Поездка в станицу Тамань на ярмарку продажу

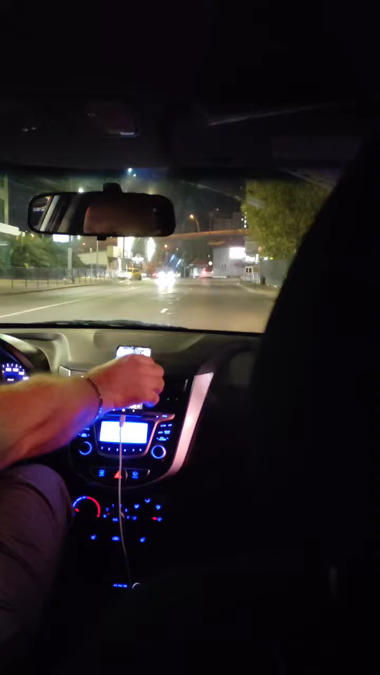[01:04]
Мы отправляемся в дальнее путешествие. Предстоит нам 9 часов ехать. 7.52 показывает. Вот, видите, дорогие друзья, 7.52.
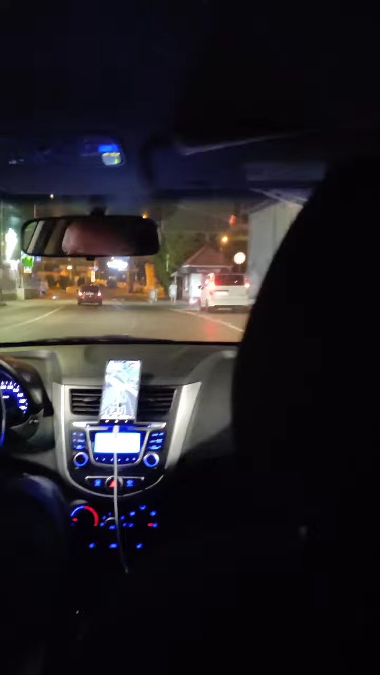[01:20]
Так что потом подключусь. Удачной нам дороги. Всего хорошего.